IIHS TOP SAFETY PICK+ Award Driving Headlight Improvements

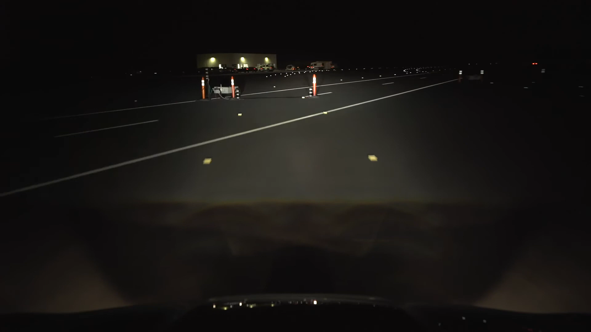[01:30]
Headlights are rated on the distance they illuminate the roadway, both on straight sections of road as well as curved sections.
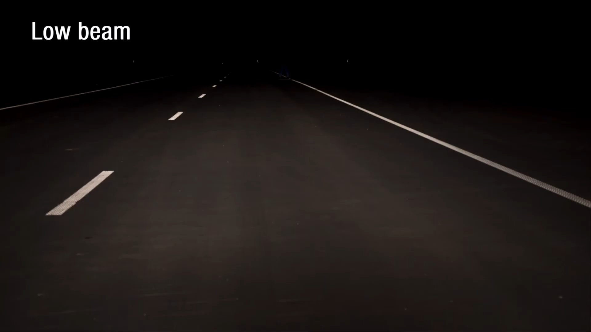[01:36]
They are also evaluated under low beam and high beam conditions.
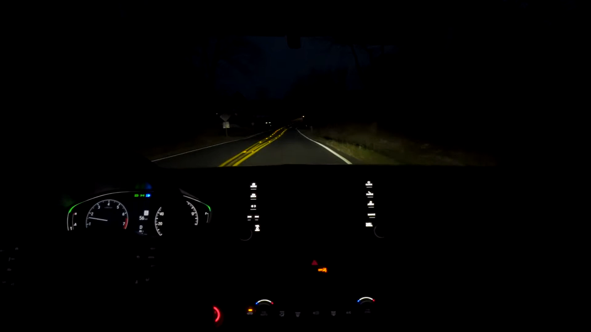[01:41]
Those systems with high beam assist receive additional credit, while those systems that produce excessive glare for oncoming vehicles receive less credit.